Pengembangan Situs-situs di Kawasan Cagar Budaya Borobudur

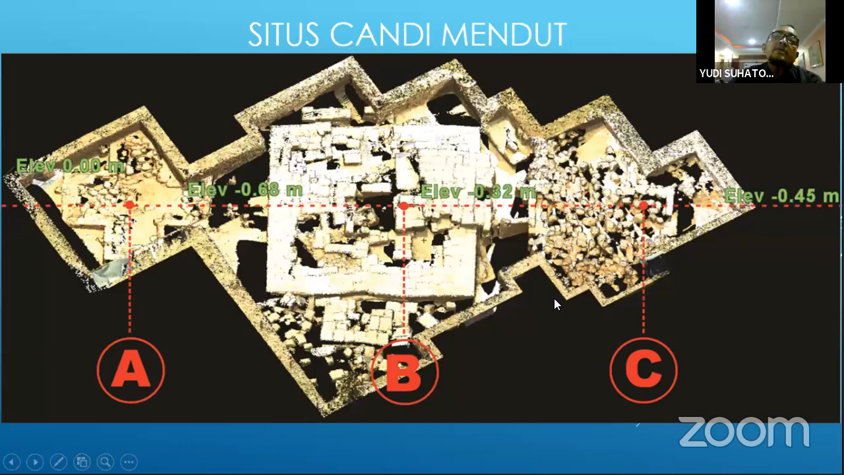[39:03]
Menunjukkan bahwa ini adalah struktur dari candi perwara yang di sisi selatannya Mendut. Inilah waktu kita melakukan ekskavasi pembukaan di sini kondisi waktu tahun 2014.